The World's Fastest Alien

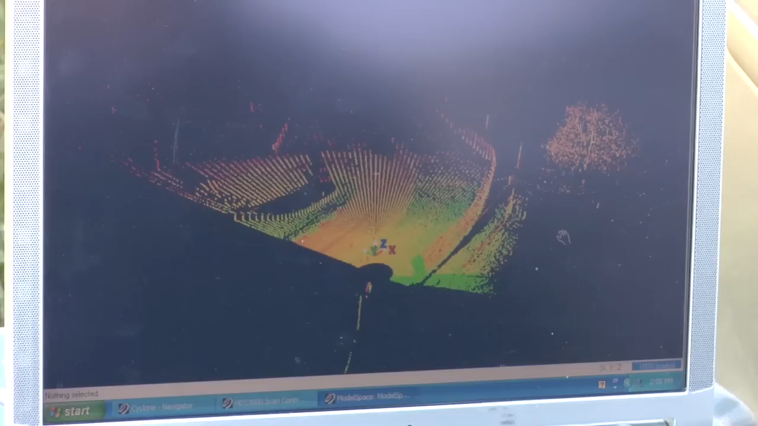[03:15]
And every bump, every change in transition, every crack in the surface,